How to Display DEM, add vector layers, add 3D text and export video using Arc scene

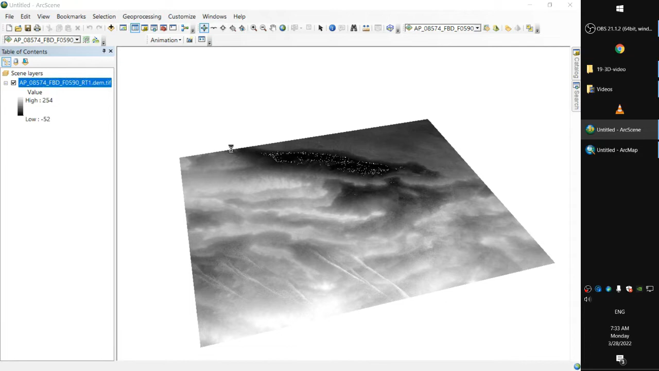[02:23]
well let's do the same thing we did with the ArcMap properties symbology classified put it to five classes
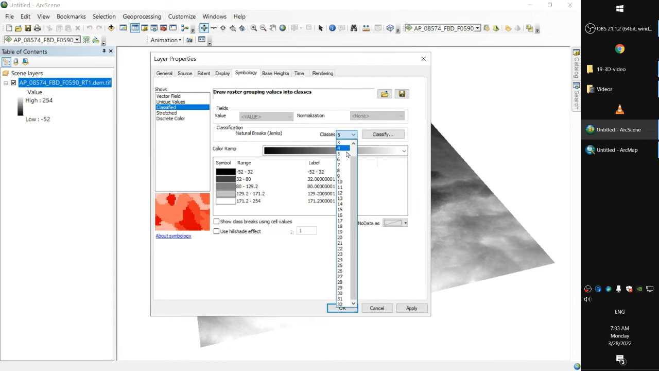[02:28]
and we'll have a look here on this color ramp okay
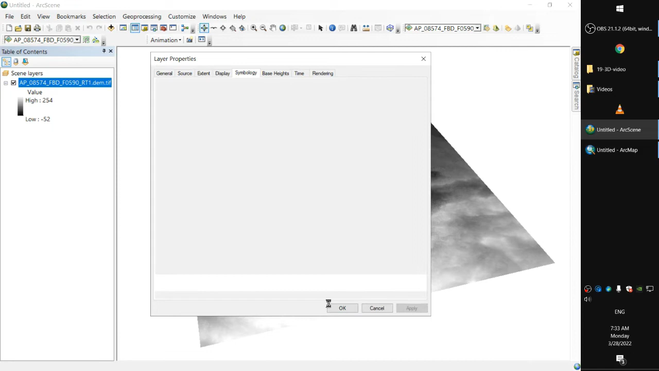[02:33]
it's still in 2d in order to view or to display the 3d dimension or right click and properties on the
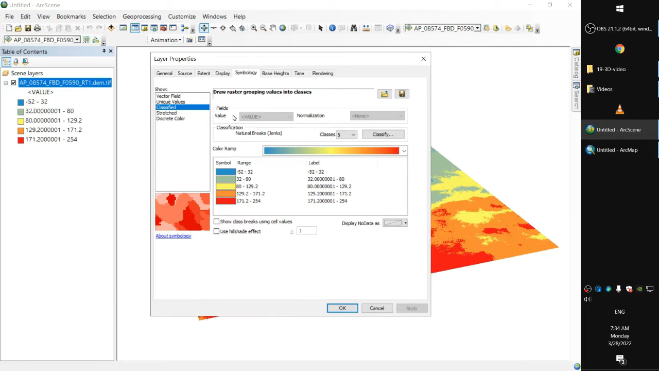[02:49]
layer and in the base height okay if we just click elevation from surfaces floating on the custom surface surface and we're already picked by the uh the only layer that's available here and the factor to convert layer elevation values to seen units one that's going to be the same as the data that's mentioned uh in the layer the difference between the elevation here it's not that
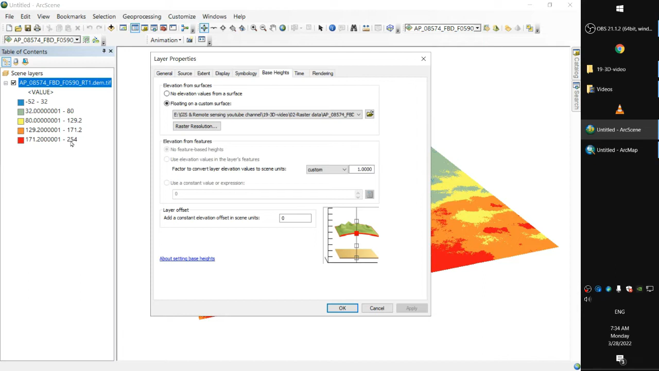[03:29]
big of a difference to be honest with you that's from minus 52 to 254 meter above the sea level so that's in total around 300 300 meter if
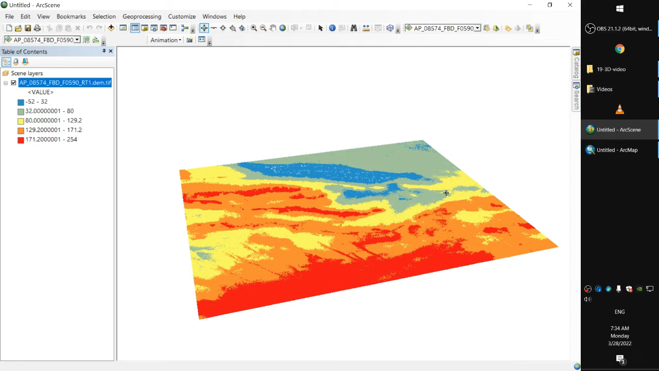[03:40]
you're gonna have a look on 300 meter on this location this is a very very large uh location but the thing is
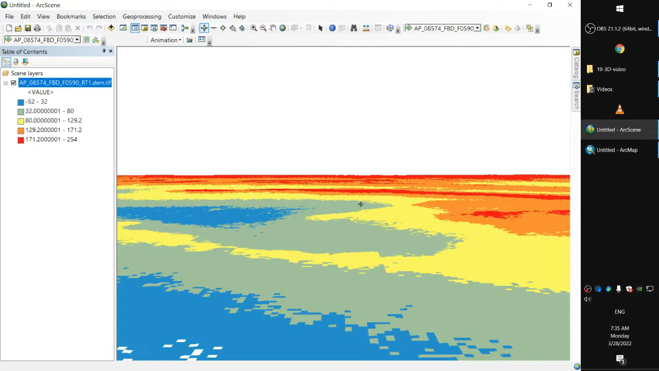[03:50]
you will notice that there is some sort of an effect here you'll start to view it that this area is a little bit higher than this one and this one is a little bit higher than this
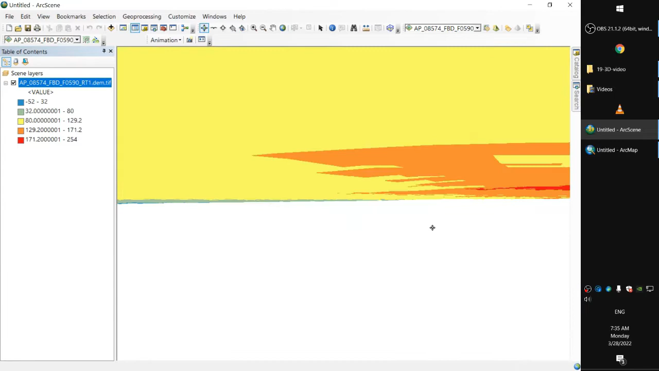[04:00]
you know it's beginning to pop here what we're going to do now is just to magnify this
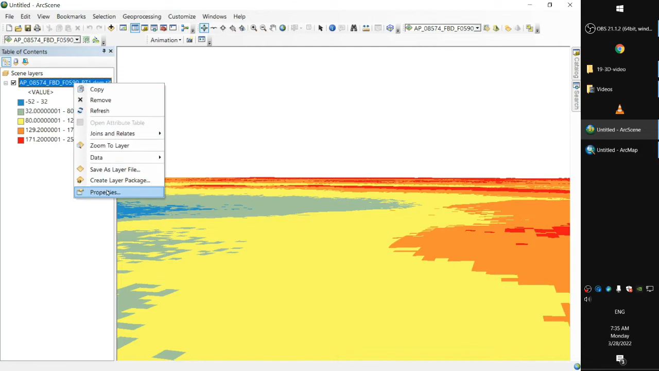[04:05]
this difference by multiplying the difference here with this particular factor maybe to put it to 100 it and
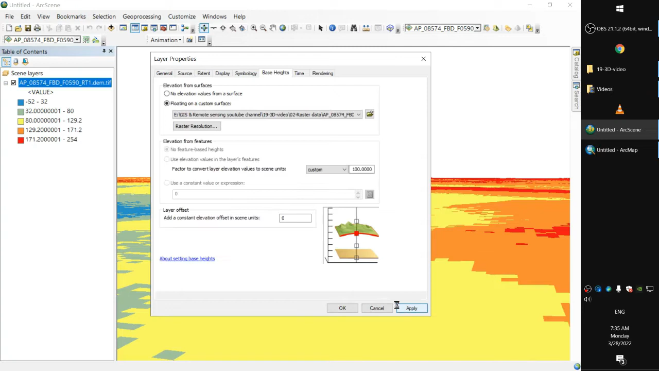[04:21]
we're having a very very very
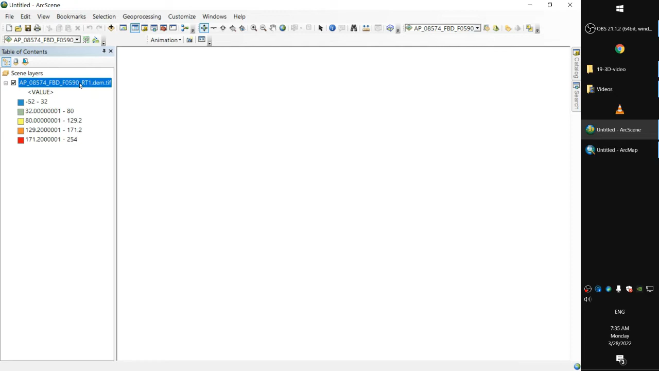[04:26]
huge difference in elevation kind of maximized the difference
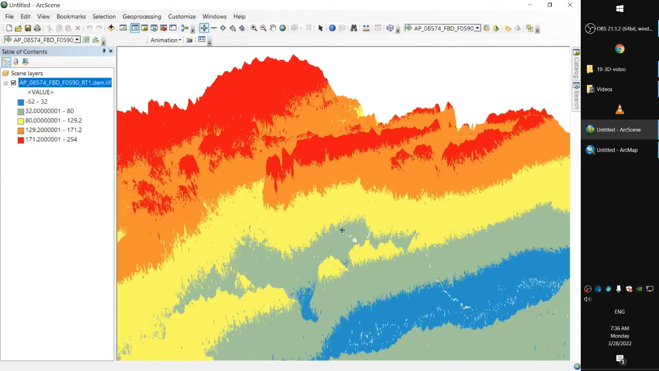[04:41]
which is not representing the real world at all there at this particular scale we can say that we have mount everest here and this is the grand canyon okay okay okay we'll just minimize the factor here a little bit maybe 225
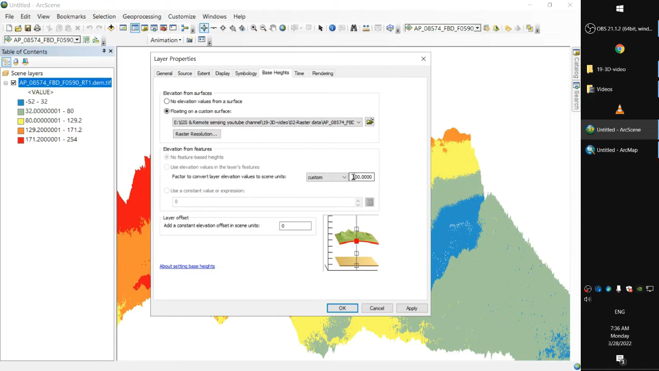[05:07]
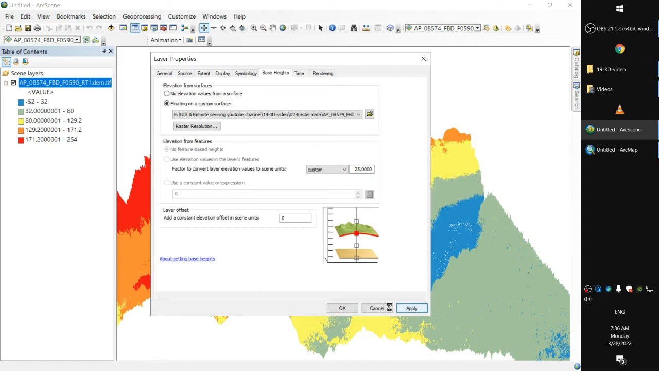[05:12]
huh things is a little bit more reasonable that it that it was okay so that could give us an idea about that this is uh
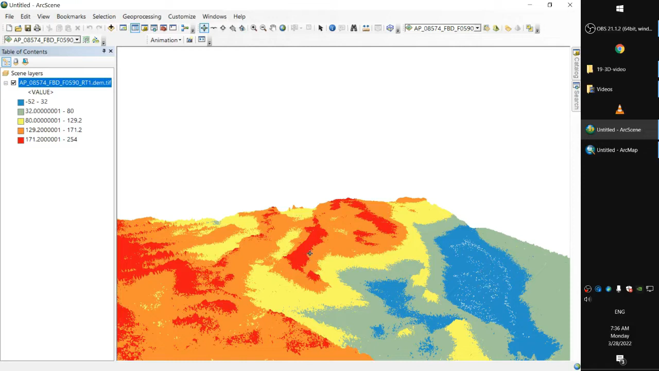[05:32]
this location has a lower elevation than the that particular one this is high and this is low that's the depression why did not run and these are locations a little bit higher than elevation next next to it yes
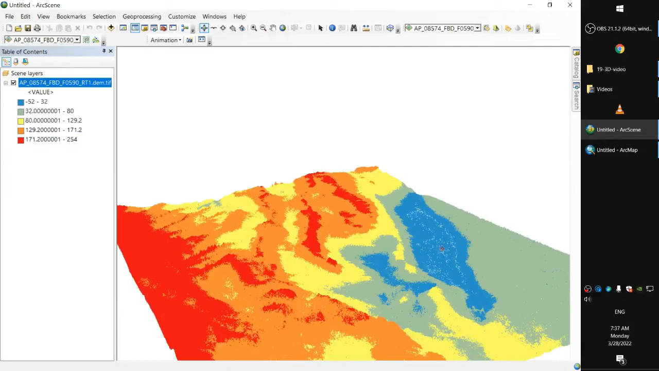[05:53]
okay maybe we could increase the classes here
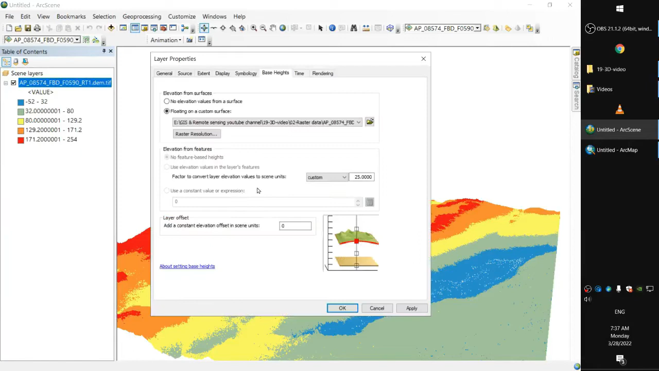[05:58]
uh simply that pull it at 10
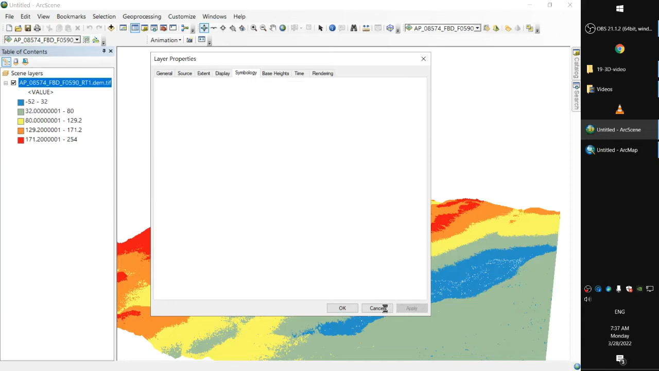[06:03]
okay okay so we're going to include also a couple of other layers that's uh roads okay
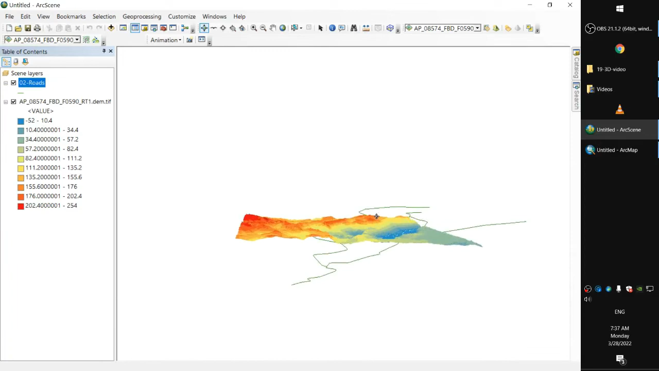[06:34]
so that's the victor layer thing is uh we this particular layer
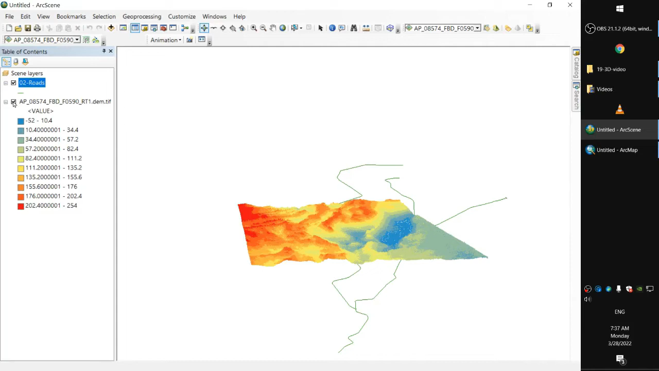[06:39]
starts to take the elevation but that one one isn't so we're going to do the same thing for a